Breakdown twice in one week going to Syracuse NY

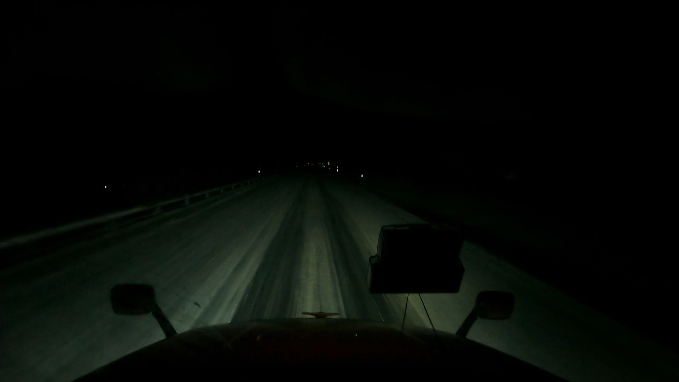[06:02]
I tell you, I leave from a dry place. No, driving the snow. I'm all the way up in Syracuse, New York. I gotta deliver this load. Deliver at 8 o'clock tomorrow morning. So you see the snow? Are we driving in? Yeah. Got to. Yeah.